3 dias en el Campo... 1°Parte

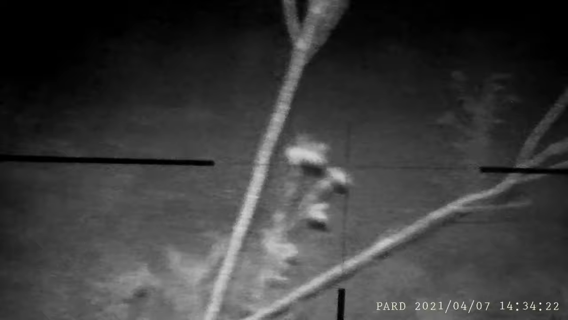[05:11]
Ahí le di. Sí, sí, ahí quedó, ahí quedó. Sí. Arrancala que yo te digo. No, no. Ahí derecho está mi rifle. No, no,
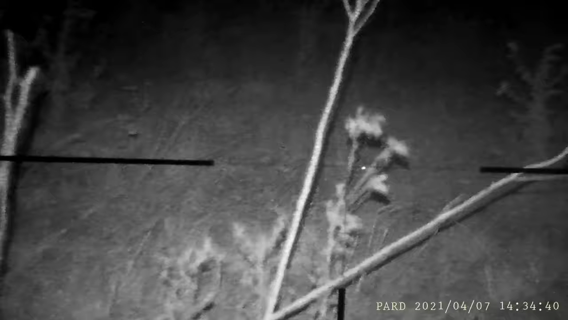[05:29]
arrancá la camioneta y yo te digo dónde está. Porque si no la vamos a perder.
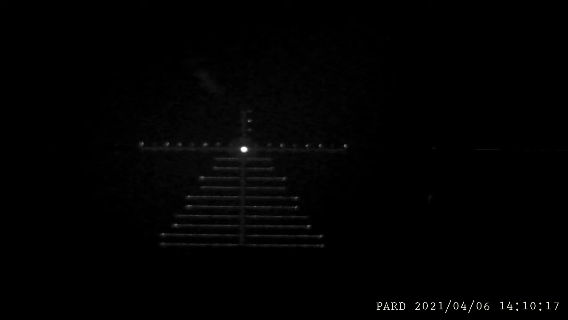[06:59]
Se escuchó, Martín, se escuchó.
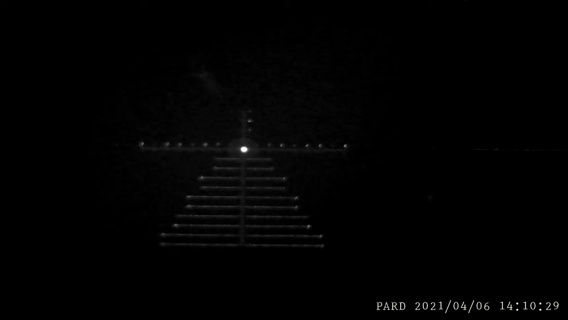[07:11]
Pegué y quedó a los saltos ahí en el lugar y salió corriendo, boludo. Sí.
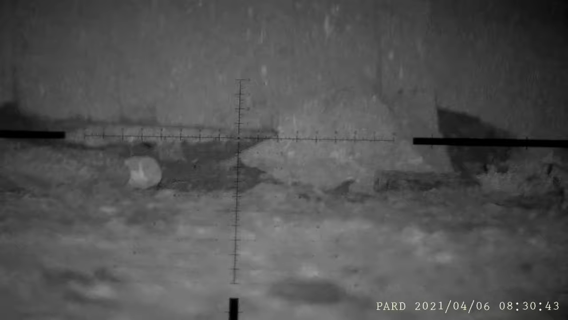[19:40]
Estamos más o menos a unos 30 metros.